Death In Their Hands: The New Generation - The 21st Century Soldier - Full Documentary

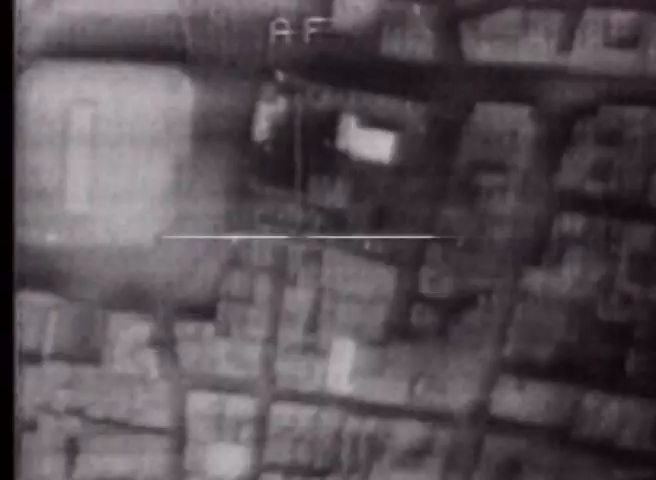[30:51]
Mark I, is now supplemented by night sights,
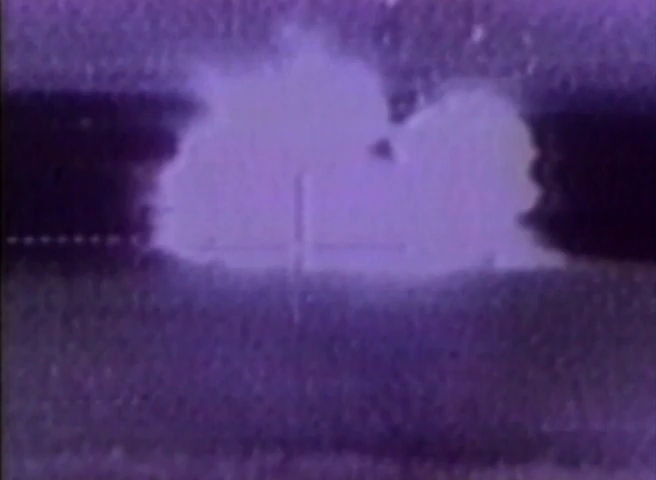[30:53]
amplifying very low light levels.
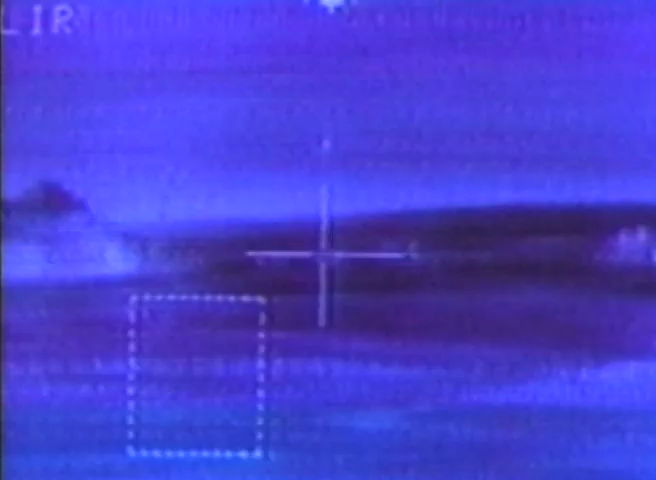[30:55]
Thermal images, which work on heat given off by machines and bodies.
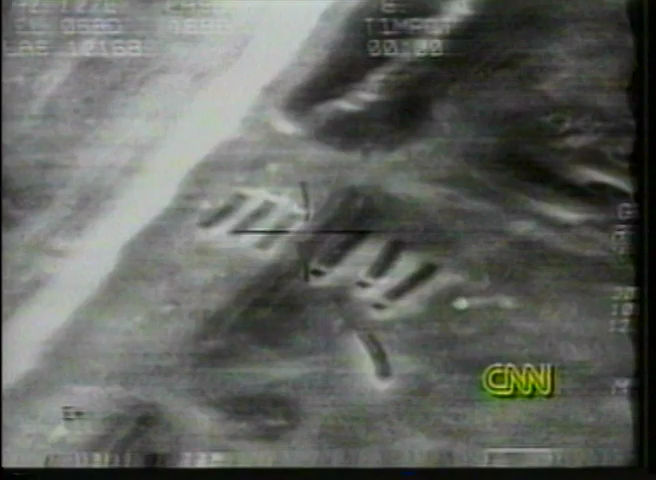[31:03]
Pictures from the infrared spectrum, sound and movement sensors, and electrical energy detectors.